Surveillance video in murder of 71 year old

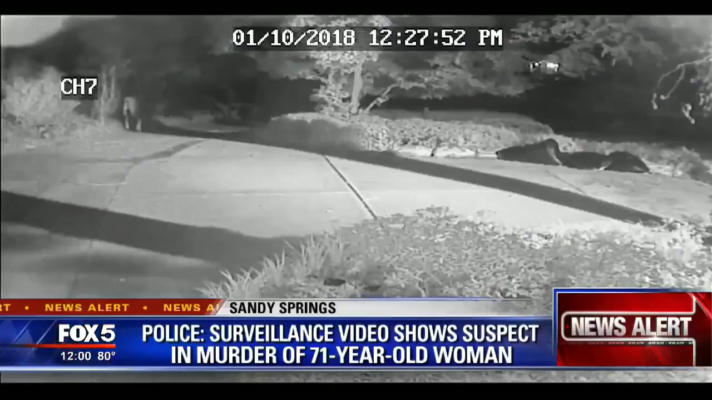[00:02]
TAKE A VERY CLOSE LOOK AT THE LEFT SIDE OF YOUR SCREEN IN THE IMAGE WE'RE SHOWING YOU HERE. YOU CAN SEE A MAN WALKING OUT OF A WOODED AREA OUTSIDE OF KAYE THOMASON'S HOME. THIS SURVEILLANCE VIDEO IS FROM THE EARLY MORNING HOURS OF JUNE 27TH, THE SAME DAY POLICE FOUND THOMASON DEAD INSIDE HER HOME ON OLD WOODBINE ROAD. THOMASON'S 2012 KIA SORENTO WAS STOLEN FROM HER HOME.